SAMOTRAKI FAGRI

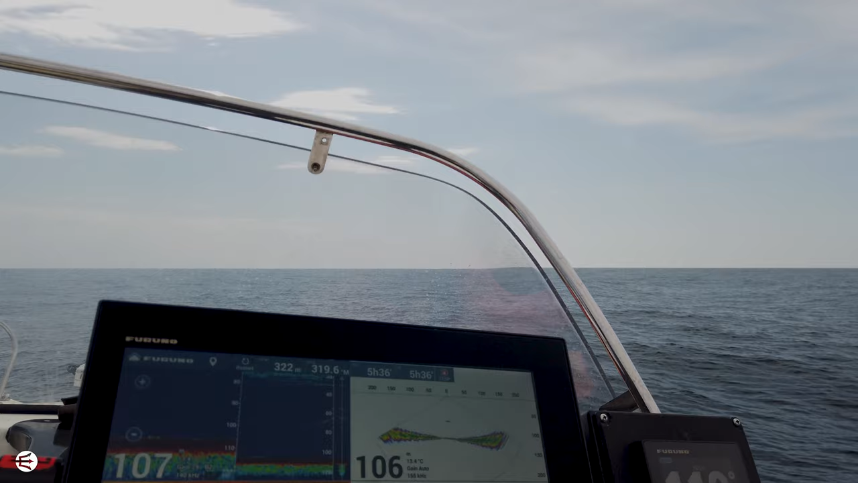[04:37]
Как се вижда рибата Де си я вадих Виждате Ето тук
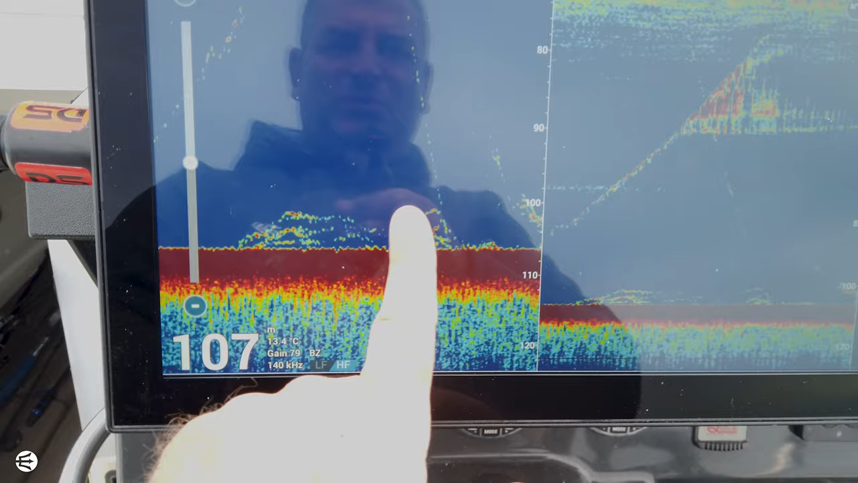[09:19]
On screen: depth 107 m, water 13.4°C
Ето това е което видят Деси!
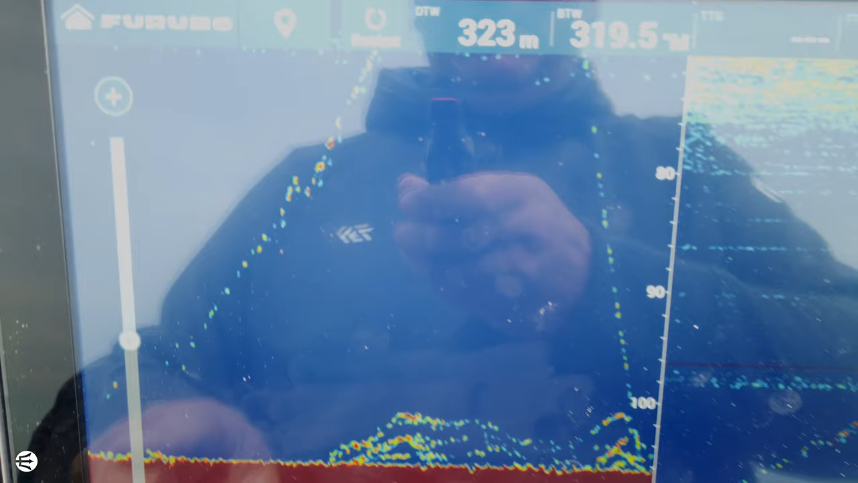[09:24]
чакайте да видим полу, дали мога да ви го покажа така! Ето това е рибата на Влади! Първата, която ви го показваме!
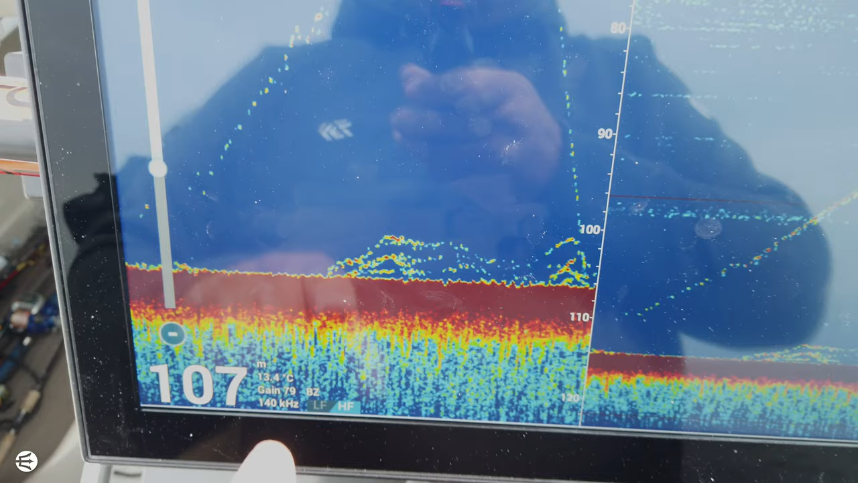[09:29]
On screen: depth 107 m, water 13.4°C
Ето това видят Деси след това! И ето това е нейната линия, която попада в рибите!